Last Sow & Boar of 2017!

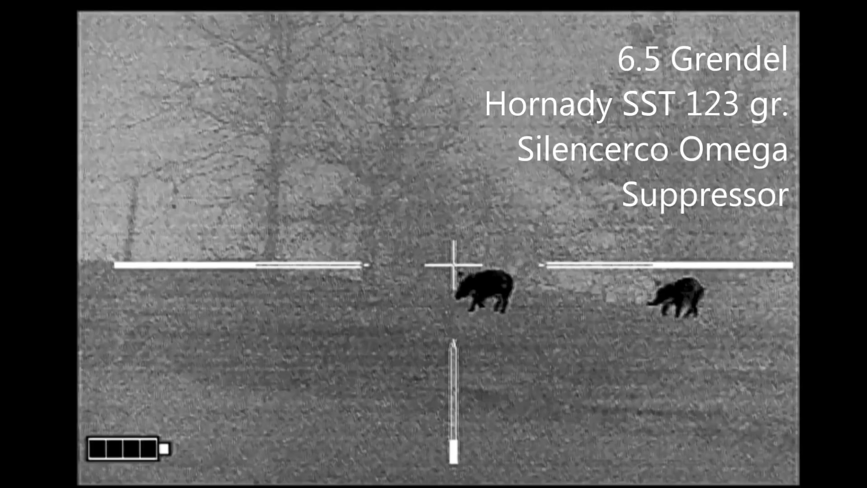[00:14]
I noticed there was animals to the east side of the house, so I pulled them up and parked on the west side of the house.
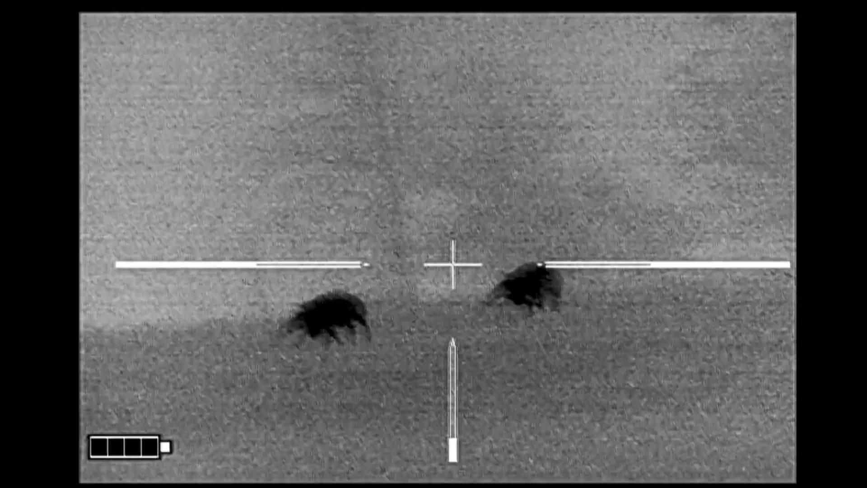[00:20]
I got out of the truck, got my scope turned on, and started towards the east side behind the house
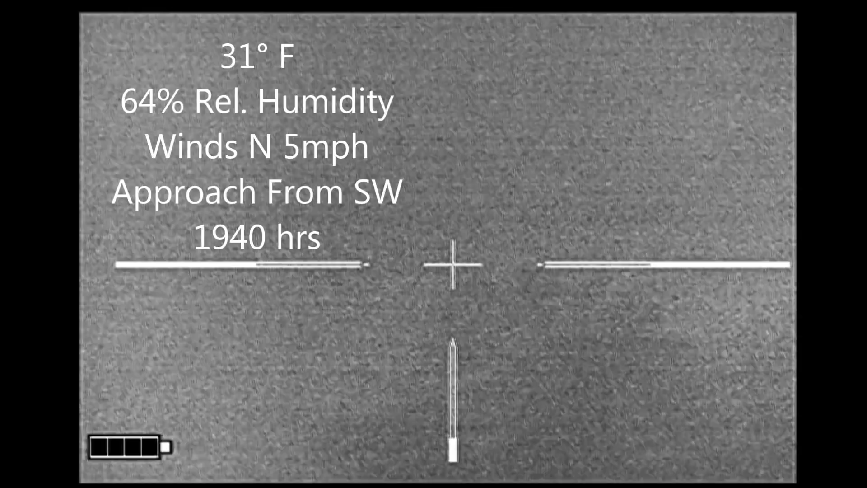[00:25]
when I noticed the hogs coming down the hill towards me. I reasoned that I had enough time to get my rifle on my shooting sticks,
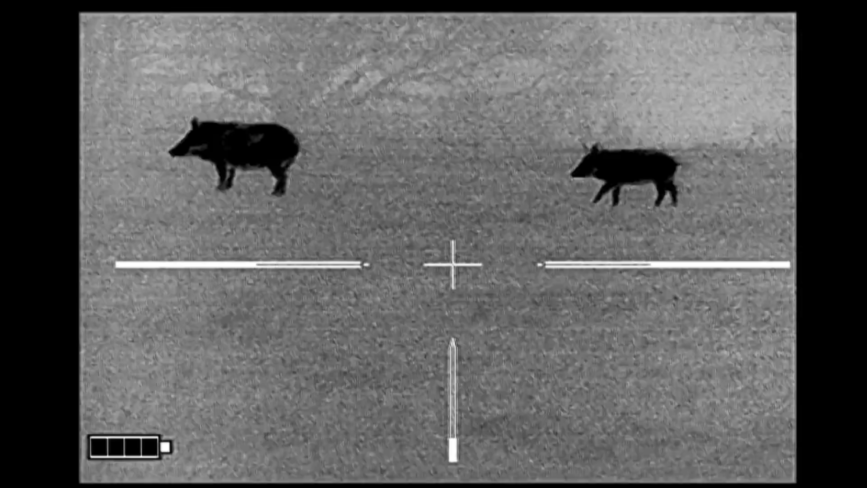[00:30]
and then didn't think I had enough time to nuke the image again, noticing that this one hog was staring at me.
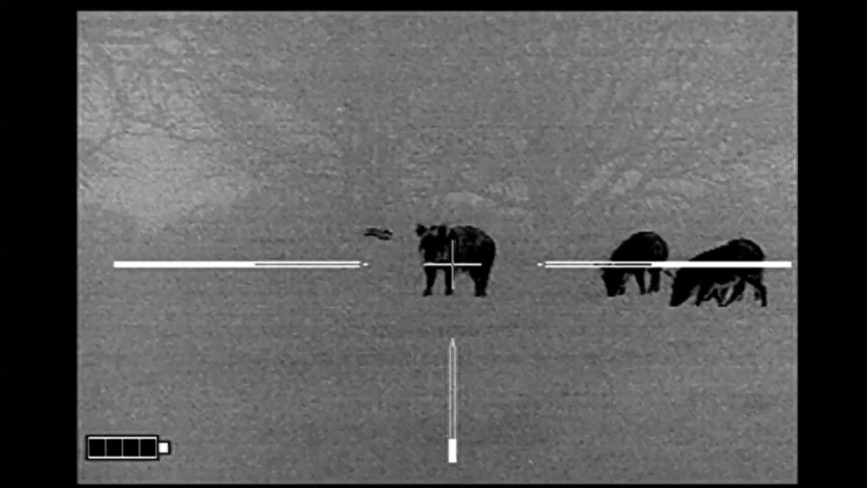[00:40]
The other hogs didn't take notice, but that one kept looking at me, and so that made this hog my first target of the night because it's the one most likely to warn the other hogs.
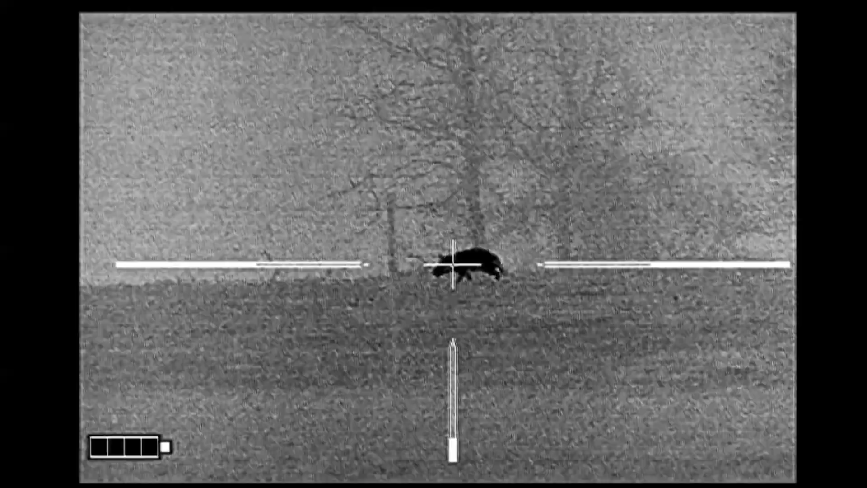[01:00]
I dropped that hog, and since this one was still moving,
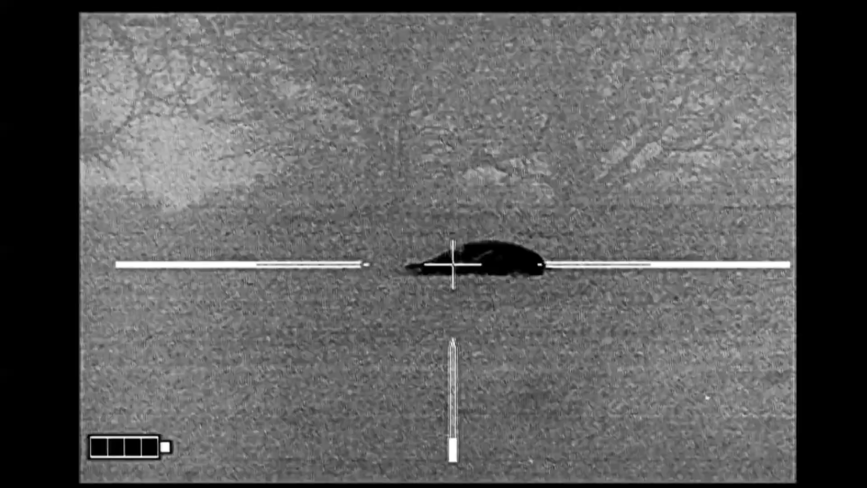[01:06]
another quality assurance shot finished it off as well.